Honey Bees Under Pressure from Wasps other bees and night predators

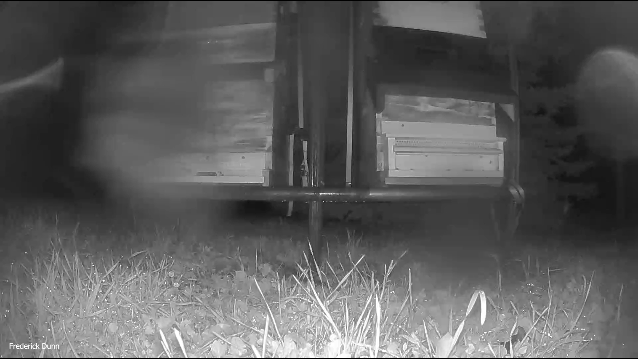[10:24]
raccoons are notoriously curious they get into everything and they don't often respond to deterrent flashing lights and things like that but this one does not like the sound these solar powered they're shaped like owl heads and i'll put a link as i said and you can see what that's about and then of course here comes a big possum and he doesn't like the
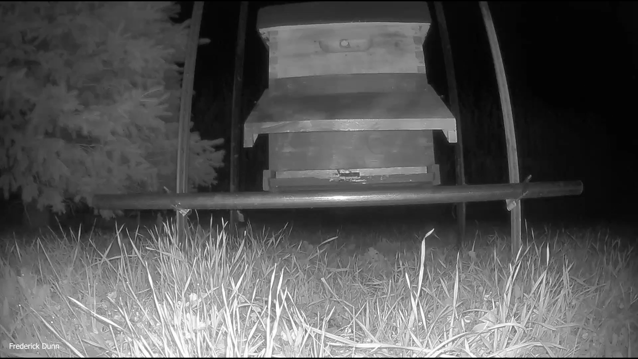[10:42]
sounds possums are very quiet and sneaky and i'm underneath that tree looking back wondering what that noise was so these motion activated solar powered flashing lights the lights aren't super bright but the audio seems to bother all the animals there's another raccoon cruising through in the background there he does not come forward the toughest rascals have been the skunks we have several skunks out here
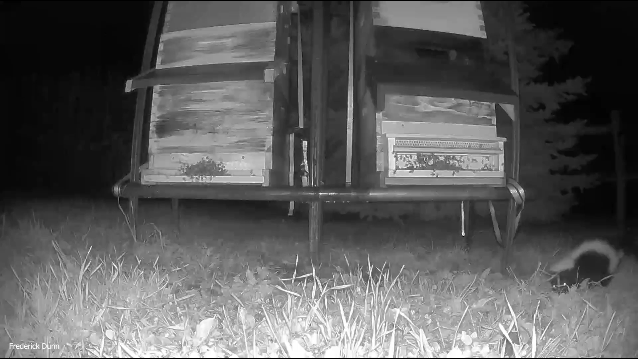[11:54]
and they're not putting up with any nonsense this time of year there they're stinging the skunk he is not happy and they're just coming after him and there goes the skunk so i'm sure you all feel terrible for that poor skunk that did not get to eat any bees it did get some bee stings and that skunk didn't show up again anywhere for several days so the bees are angsty their defenses are up here comes a possum now i don't know if i've ever seen a possum eat a bee if you have i'd love to hear